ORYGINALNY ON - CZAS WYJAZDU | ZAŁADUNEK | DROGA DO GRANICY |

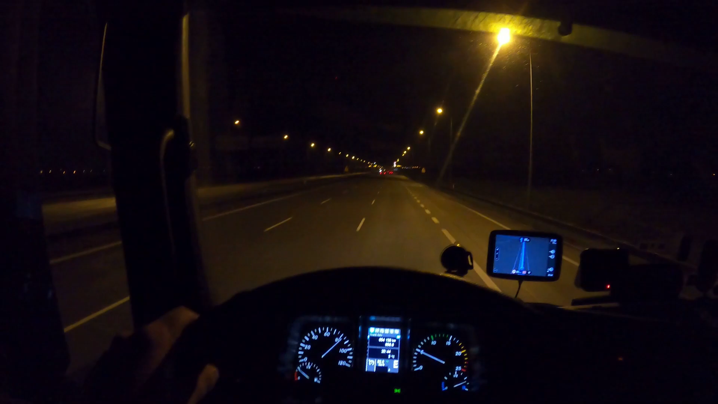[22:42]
Za oknem. Bardzo. Latarniowo. Także. Może oznaczać. To tylko jedno. Dojeżdżamy do pompy. W okolicach właśnie. Takich. Ważniejszych. Miejsc. Na autostradzie. Jakieś parking. I tak dalej. Zazwyczaj. Zazwyczaj. Jest oświetlenie. No i. W tym momencie. Właśnie. Też tak jest. Zaczyna się. Oświetlenie. I. Widzę. Przed sobą. Warland. Warland. I. KFC. Tak jest. Cafe. And. Bistro.